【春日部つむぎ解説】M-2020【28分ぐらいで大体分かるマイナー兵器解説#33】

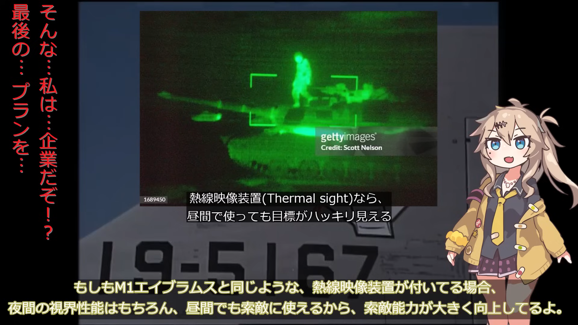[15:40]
映像装置が付いてる場合夜間の視界性能はもちろん昼間でも策的に使えるから策的能力が大きく向上してるよ総合的に見れば第三